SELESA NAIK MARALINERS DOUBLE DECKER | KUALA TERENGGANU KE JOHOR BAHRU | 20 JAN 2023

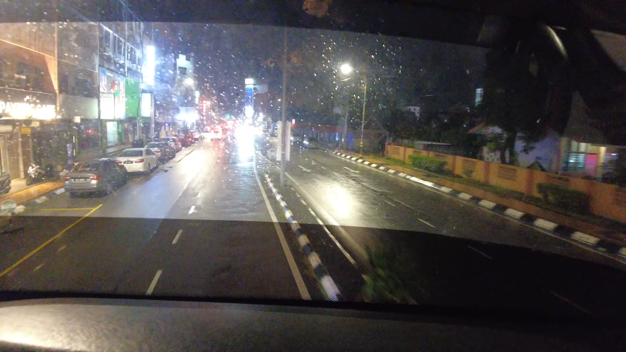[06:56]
Kami dah mula bergerak eh, ni masih lagi dalam bandar Raya Kuala Terengganu.
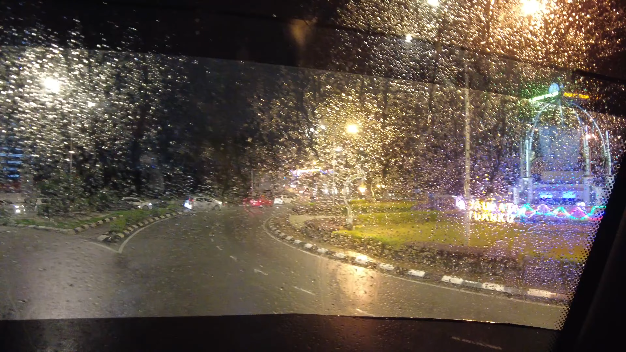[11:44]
Bulatan Batu Bersurat baru. Bulatan Batu Bersurat Ladang. Tu. Itu lah.
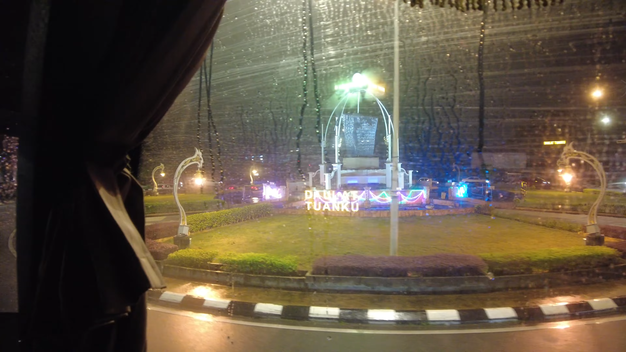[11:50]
Bulatan itu Batu Bersurat Ladang.
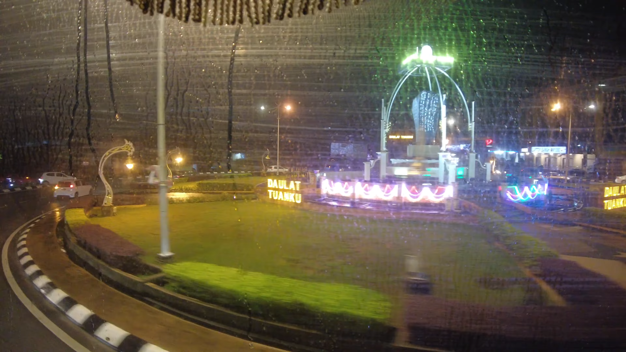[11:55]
Ini dah belum keluar lagi dari apa, bandaraya Kuala Terengganu.
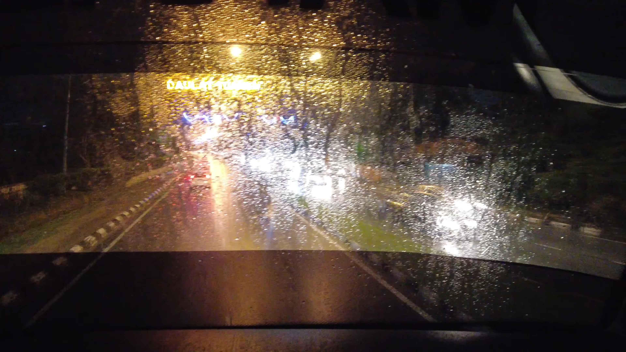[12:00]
Masih awal lagi, jadi masih terang benderang walaupun hujan renyai-renyai tapi orang masih keluar masih awal, pukul 10 ni, pukul 10 lebih kurang. Jadi sekali-sekala naik bas ni seronok lah.